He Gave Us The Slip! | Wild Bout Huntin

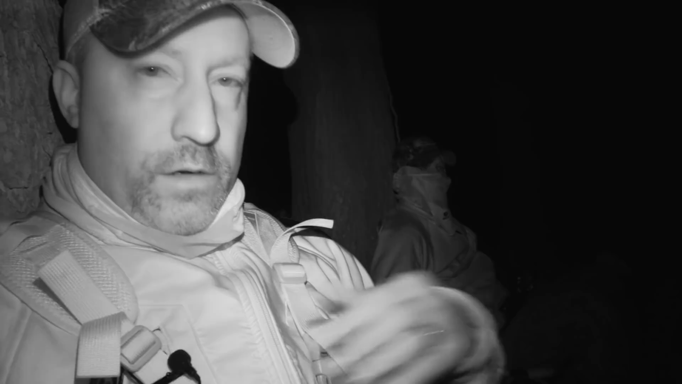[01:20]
Well, we finally got settled in where we want to be. So we're tucked up against the base of some pine trees here. We're sitting in our Alps chairs. Our plan is to sit them out. We should be within 100 yards of where they were roosting the last two mornings. So it drops off really steep down over this hill. We're kind of up on a shelf, so we're gonna sit tight here. We got a little time until it starts breaking daylight.